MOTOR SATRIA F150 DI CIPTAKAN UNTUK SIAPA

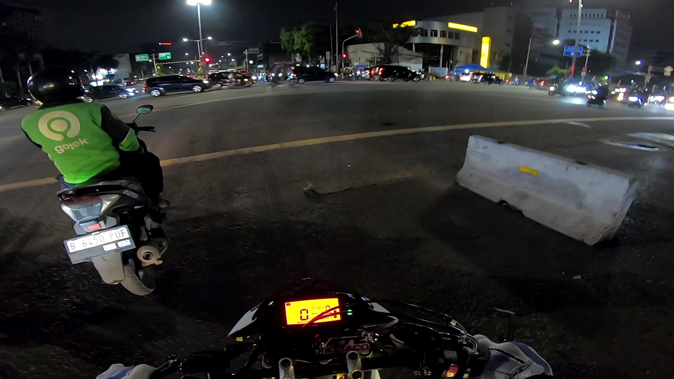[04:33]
Untuk mengkredit motor itu Oke sahabat Karena ini lampu merah Gua bakalan Brick dulu sebentar Nanti kita lanjutin lagi nih Aduh Lampu merah lagi Lampu merah lagi Brick dulu sahabat Oke sorry Gua langsung Terobos aja nih